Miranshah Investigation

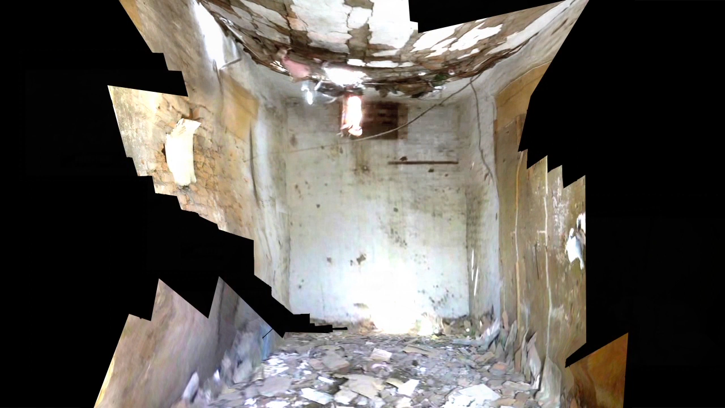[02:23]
There are hundreds of small traces on the wall, caused by the steel fragments of the blast. We locate and analyse each of these fragments. The fragmentation pattern is less dense in parts, suggesting something may have absorbed the shrapnel before reaching the wall. It is possible that the absence of fragments indicate the places where people were killed. The shadow of the bodies is inscribed in the architecture of the room.
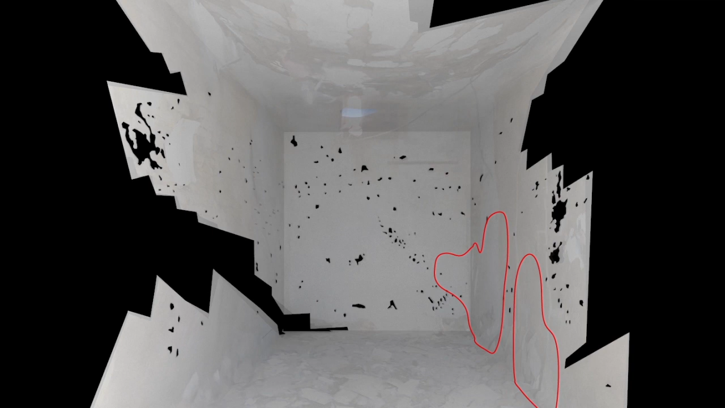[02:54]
Each fragment has hit the wall at a different angle.
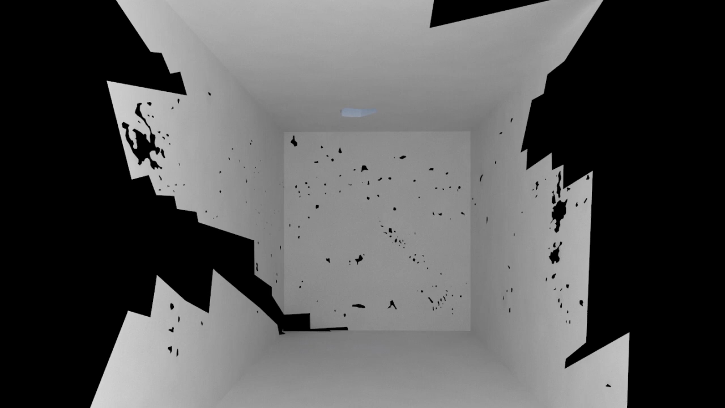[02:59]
We run the blast backwards to reconstruct the location of the explosion in mid-air.